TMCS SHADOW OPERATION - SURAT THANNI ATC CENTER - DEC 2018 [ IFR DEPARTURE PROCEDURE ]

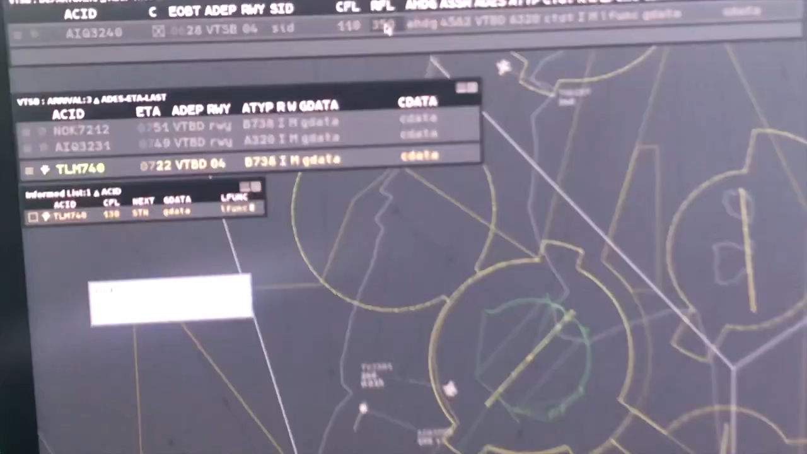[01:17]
level which is different from the filed flight plan
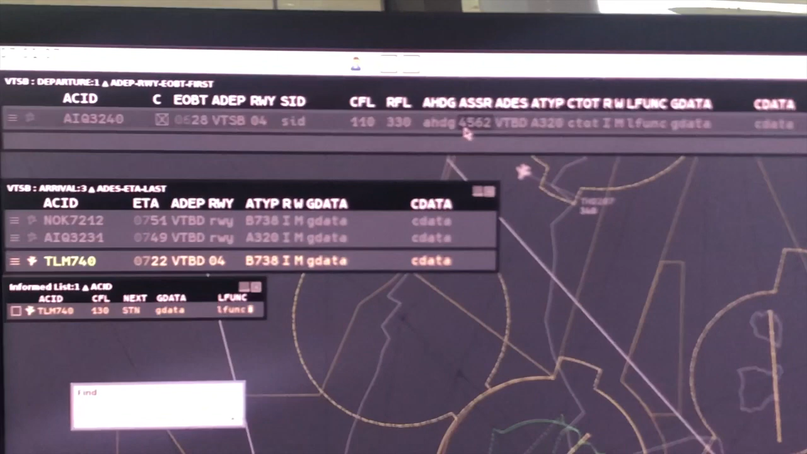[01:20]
coordinator position will update data into top sky etc after that right click at clearance box and departure list and click read
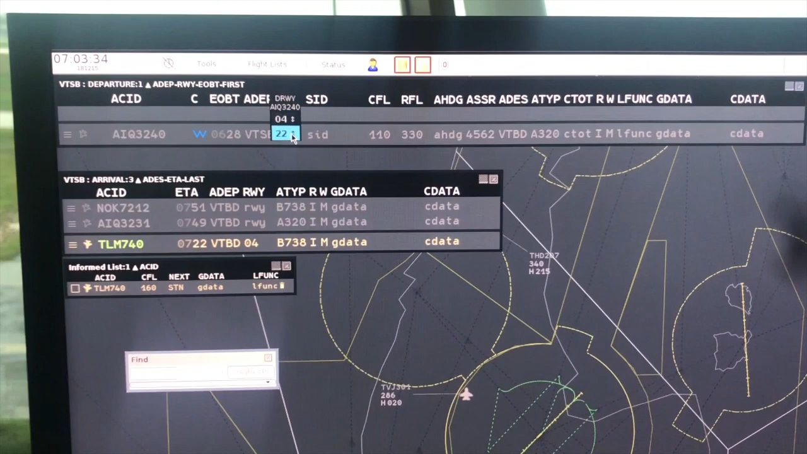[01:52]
cns atm system go to tool menu select domain
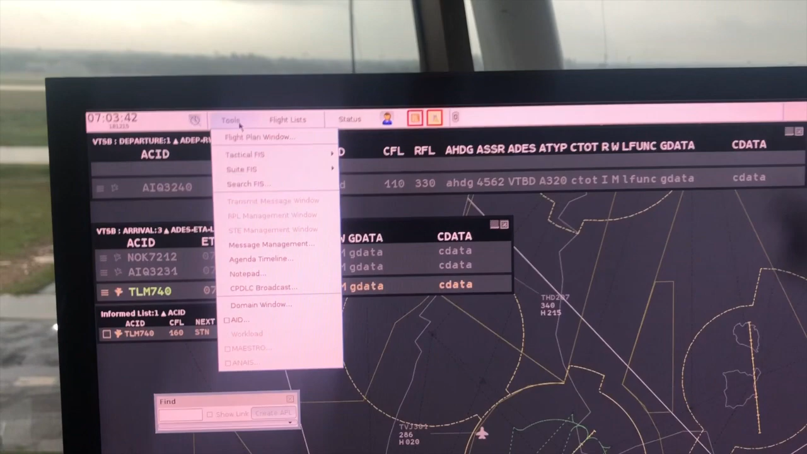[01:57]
window and click hit runway tab then change the runway in use so approach controller
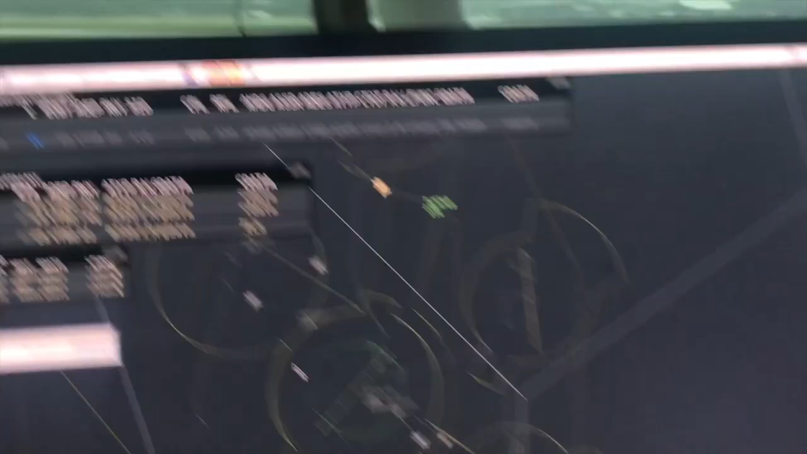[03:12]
in case of approach controller release as flight plan route symbol is shown green